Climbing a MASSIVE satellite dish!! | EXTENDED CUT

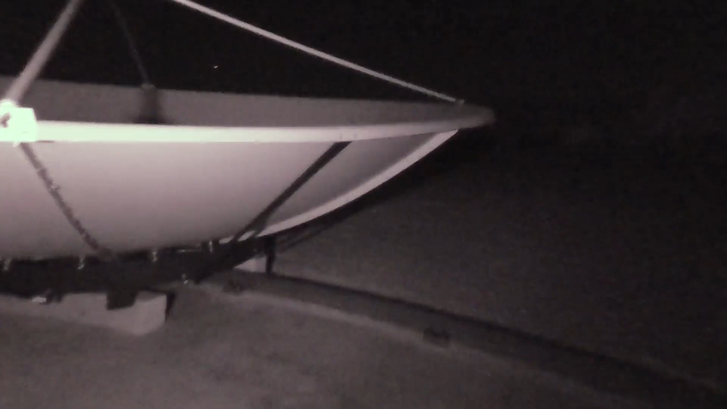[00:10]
And there you have it. But you can get some great fucking cable with that. It looks like it's about maybe 15 feet across, 12 feet across.
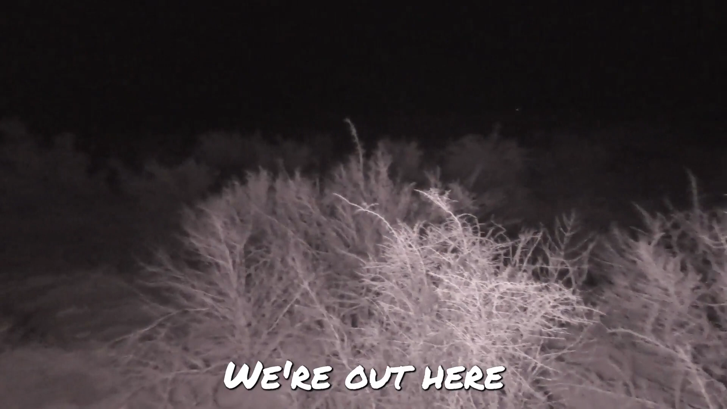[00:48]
We are out here in the high desert.
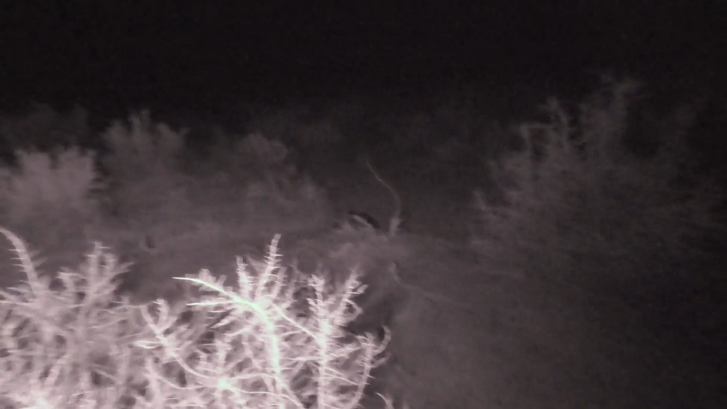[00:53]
And there's some really tall tumbleweeds. And it's cold. And there's mountains on both sides. And way down that way are the giant OVRO telescopes. These things are huge. They're like 100 feet tall. And these are radio telescopes that read the faintest signals from faraway galaxies.
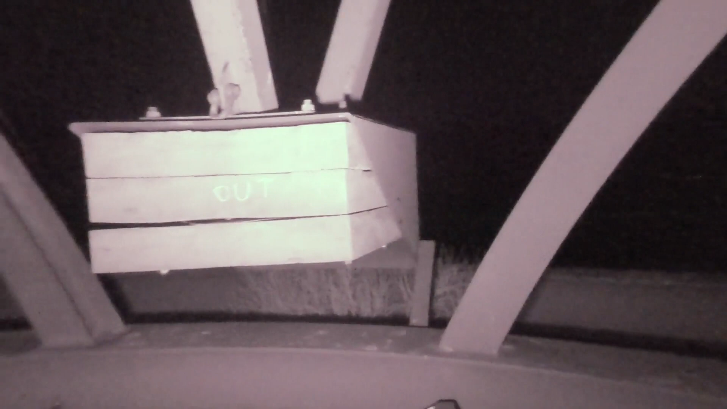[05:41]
I think they put a telescope up there on that platform.
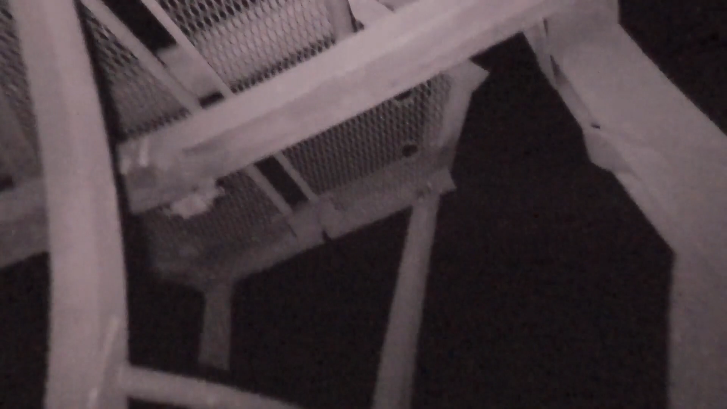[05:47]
And this is designed to move it. That's my guess, anyway.
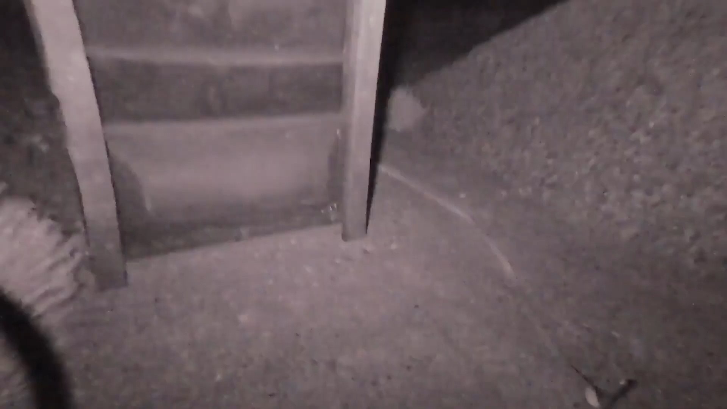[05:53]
Looks like the porta potty turned on its side.